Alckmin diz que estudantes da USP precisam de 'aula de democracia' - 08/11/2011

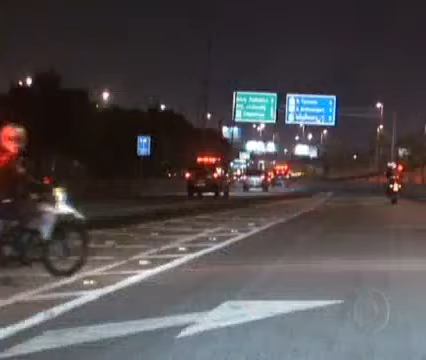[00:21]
Ruas são bloqueadas para a passagem de mais de 50 veículos.